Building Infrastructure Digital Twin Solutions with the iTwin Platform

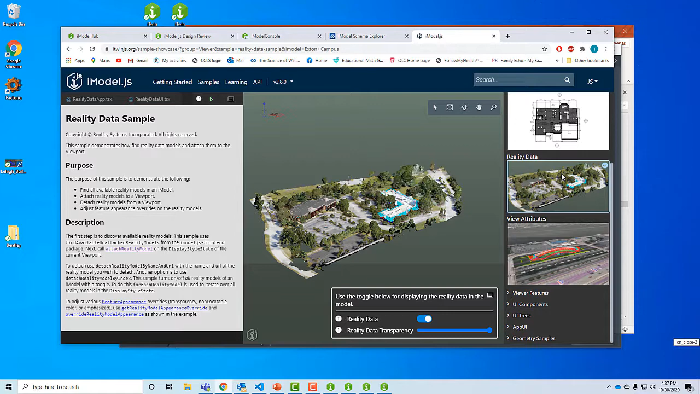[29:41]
So here's an eye model. Um, this is actually the Exton campus where I, I used to work before, um, I got stuck at home for a few months here. And for example, that this, this, uh, this quick, it, this shows you how to load it this quick sample. And it also shows you this little kind of neat feature of being
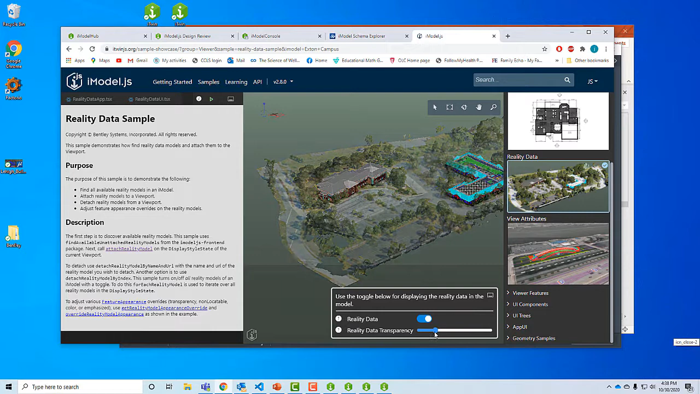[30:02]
able to adjust the transparency of that, you know, background reality data. And again, the code for how to do it is here.
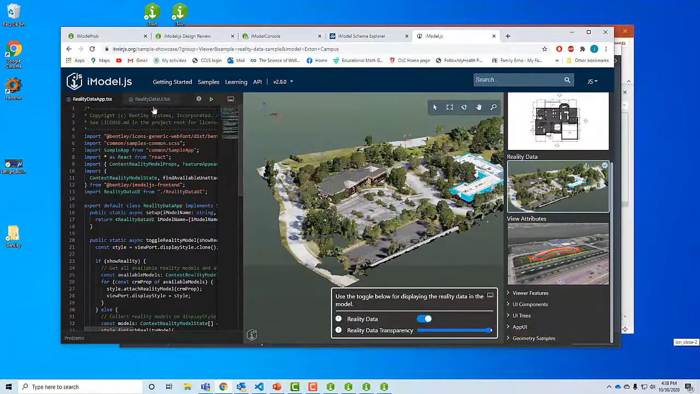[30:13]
Um, the interesting function I think is this, uh, you know, set reality data transparency. You can see how easy it is. It's just basically two lines of code to do that.
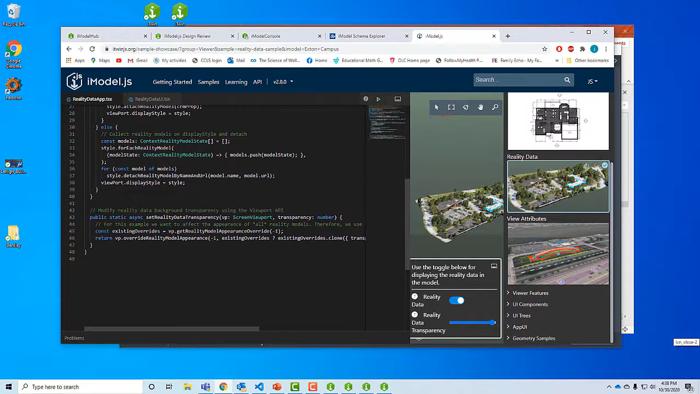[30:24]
Okay. Let, let me just show you one or two other interesting samples, um, over here.